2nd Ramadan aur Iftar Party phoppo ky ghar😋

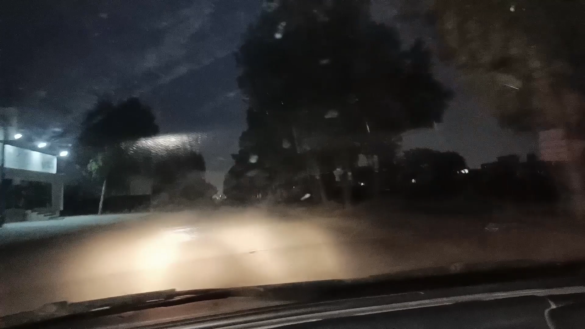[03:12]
भाइयों बाबा जो है ना हैवी ड्राइवर बन गए हैं, फुल देर हो गई है ना, तो तेज़ गाड़ी चला रहे हैं, फुल कोई 80-80 की स्पीड हो गई है।
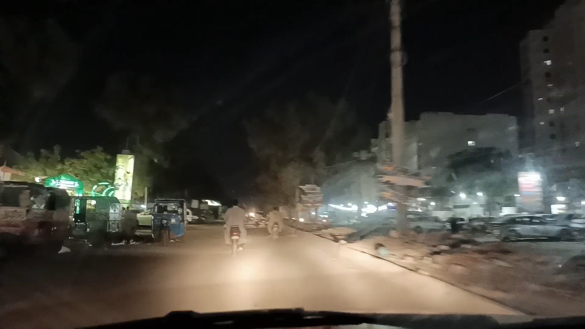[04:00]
और ये बस हम पहुंच गए हैं,